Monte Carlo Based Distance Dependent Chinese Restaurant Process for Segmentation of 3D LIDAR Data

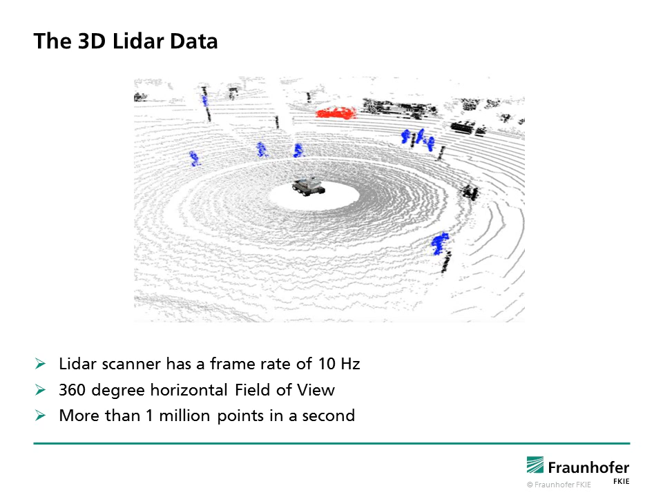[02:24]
For instance, Velodin LiDAR has a frame rate of 10 Hz, which means it completes one scan in 0.1 seconds. The sensor output has a 360-degree horizontal field of view. It produces more than 1 million points in a second, which makes the signal processing a challenging task.
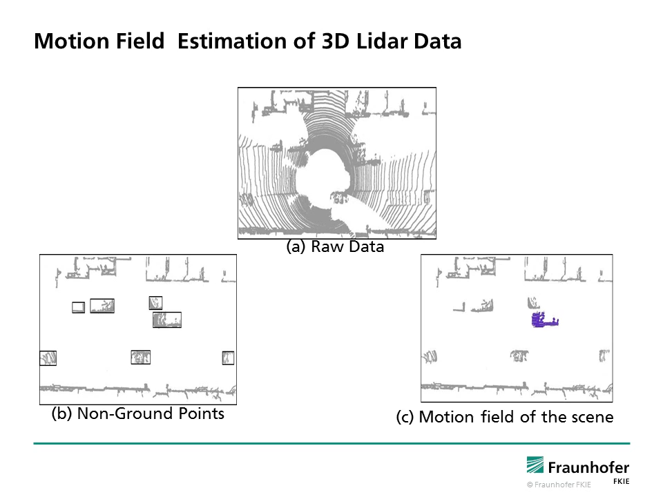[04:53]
Figure B represents the non-ground measurements and potential moving objects in black boxes. Figure C shows the estimated motion field of the environment with purple regions. In the red box, which represents a segmentation blob in the right bottom of the figure, there are two different objects.